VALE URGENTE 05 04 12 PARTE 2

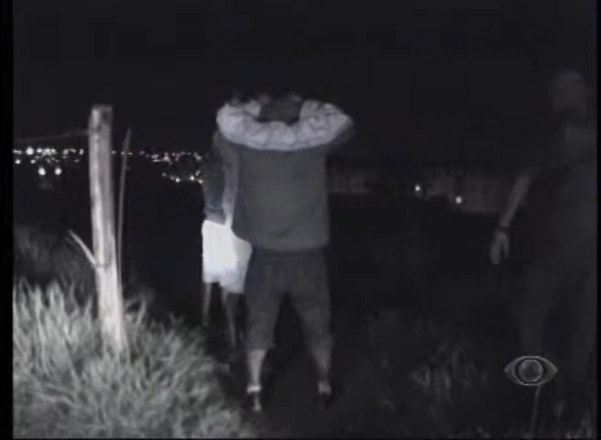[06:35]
Uma área próximo do bairro Chácaras Santa Helena, local ermo, três indivíduos no meio do mato.